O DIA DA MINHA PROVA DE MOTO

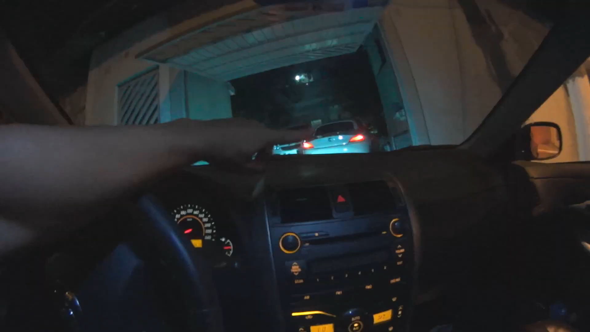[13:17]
Quem tá subindo com a Z4 é o Lelis. O Lelis tá aí, né, como eu falei pra vocês, ele tá subindo com a Z4.